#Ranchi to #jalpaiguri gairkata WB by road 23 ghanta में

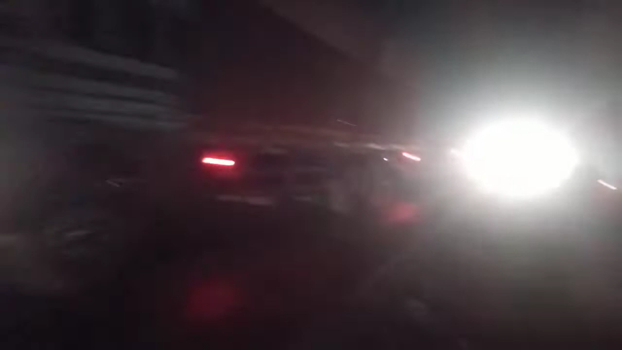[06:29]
हम लोगों का मंजिल अभी और 77 किलो
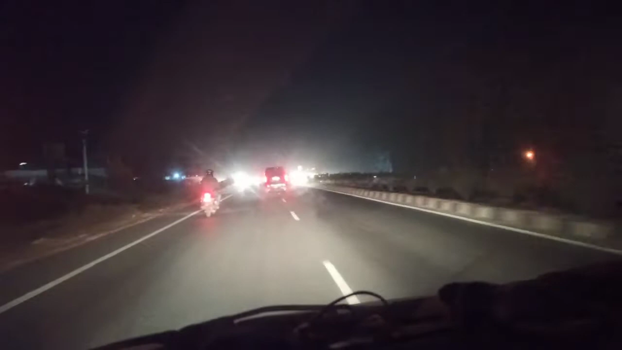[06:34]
मीटर है हम लोग लग लग रहा है फुलबारी से जलपाई गुडी रोड में तो आगे हैं जिसे लग रहा है अब यह हम लोग गूगल देखके चल रहे हैं है इसी
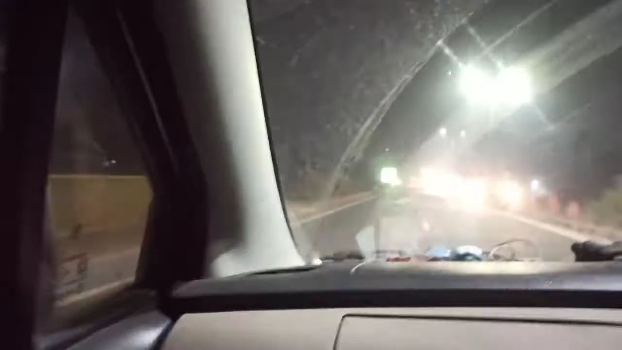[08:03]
मोहित नगर, जलपाए गोडी, हल्दी बाडी, इधर ही से जाते हैं इधर बॉड है पता ने अब ही हम लोग जा रहा है उसका बाया साइध तरब गवरी हाठ करके कुछ साइशा बॉड में देखें
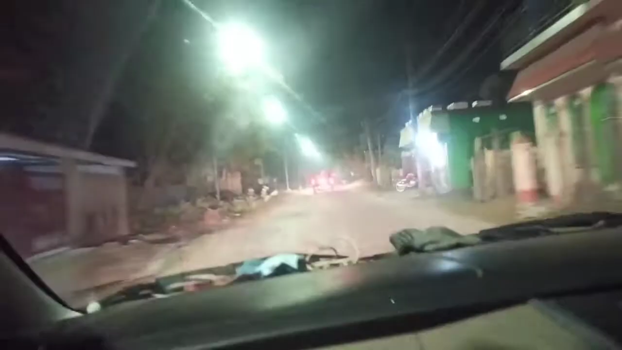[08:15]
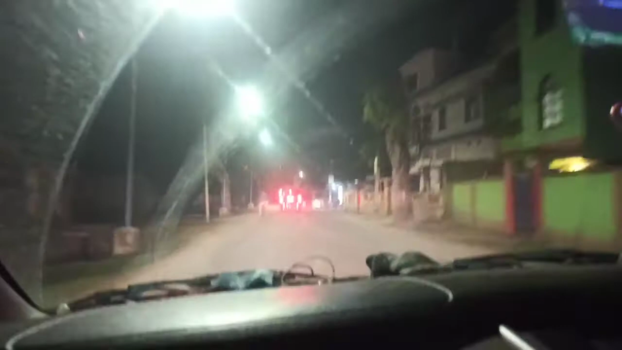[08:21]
अच्छा रोड था उसको छोड़ दिये वहाँ पर अधर जाने नहीं दे रहा था तो हम लोग पता नहीं इधर कहा निकल गए हैं मसककली बाडी बीज तरब अब उधर से हम लोग को जाना है उधर गयर कटा तरब देखते हैं मिलाता है इधर
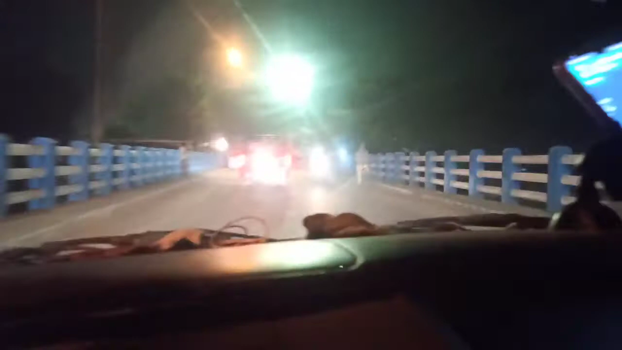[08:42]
नेशनल
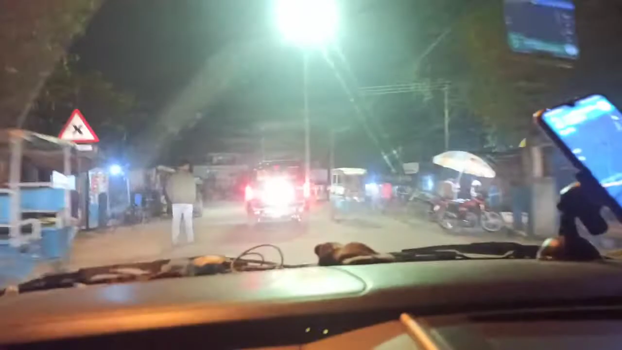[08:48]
हाइवेड 27 में मिला दिया है और इधर से क्या दिखा रहा है दारजलिंग 120 किलो मेटर गैंग टॉक 165 सिली गोडी 45 किलो मेटर
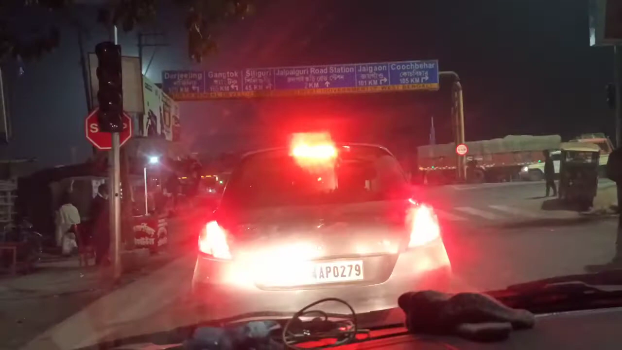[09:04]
जलपाए गोडी रोड स्टेशन 2 किलो मेटर जाए गाउ 101 किलो मेटर कूच बिहार 105 किलो मेटर
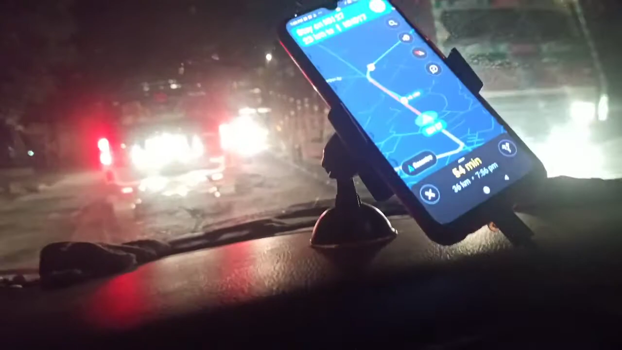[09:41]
Map में तो पिंक मतलब खराब रास्ता कि जब से पिंक शुरू हुआ है खराब रास्ता ही है और पिंक अभी तक है अब देखते हैं क्या होता है अब जयसे यहां सेине के अलुग मिलेगा
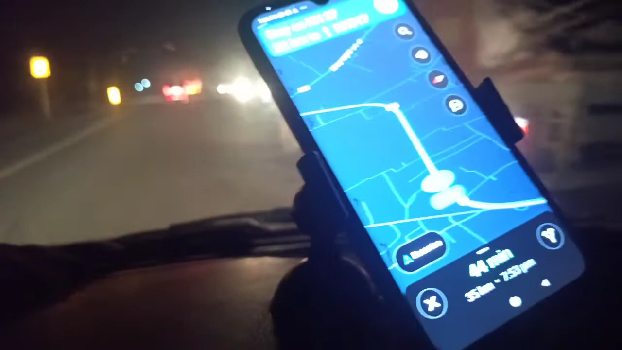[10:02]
मैं जाया एक टींक परिंक लाइन होता हैल्ग में हलका झाल टीब